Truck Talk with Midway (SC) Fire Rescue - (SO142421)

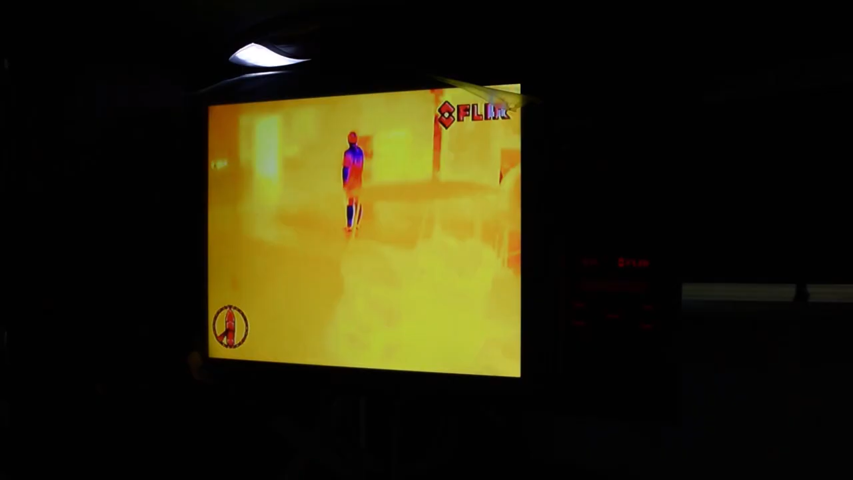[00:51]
We get tourism in our town, so we do kayak rescues.
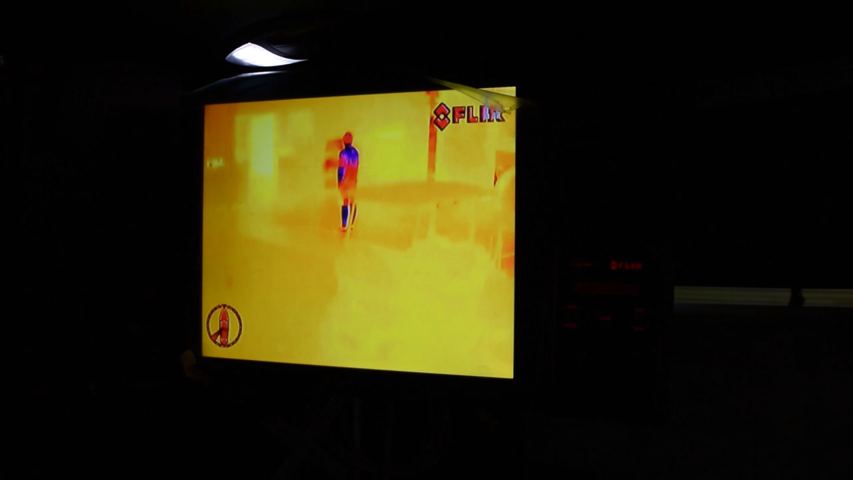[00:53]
People get lost in the salt marshes. We can use the FLIR system to find them right away.